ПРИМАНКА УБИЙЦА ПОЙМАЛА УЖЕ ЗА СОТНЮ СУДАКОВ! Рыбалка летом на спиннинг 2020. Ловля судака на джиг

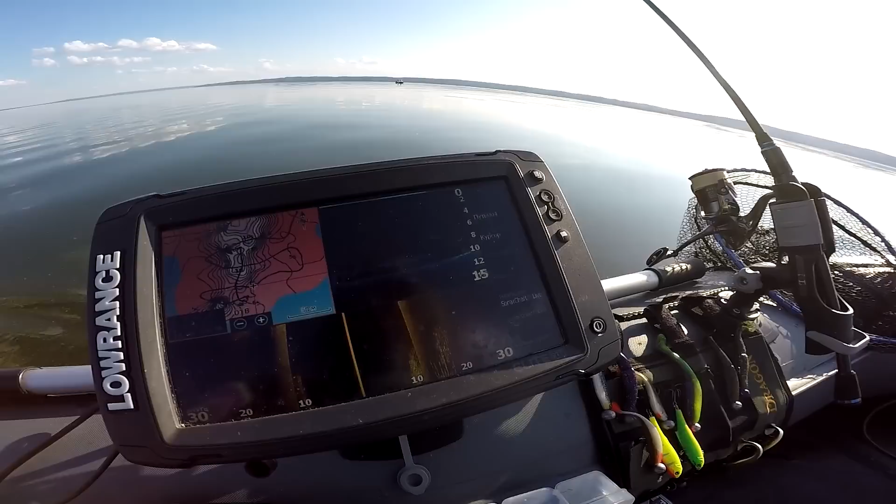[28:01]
Стоит до самого верху там. Сейчас вот тут свальчик, потом идет выход. Не знаю, метров на 6, наверное, на 7. Сейчас попробуем тут встать наверху канавки и буду кидать именно вниз к этой белой рыбе. А, ну 7 метров тут, короче, наверху. Ну, я думаю, нормально.
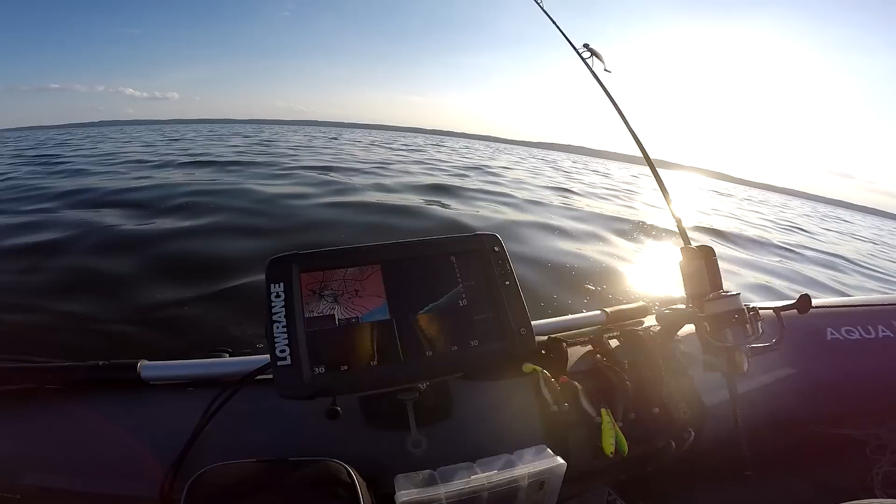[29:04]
Оп, выходим с канавки на горбик. Глубина 5 метров. Можно становиться.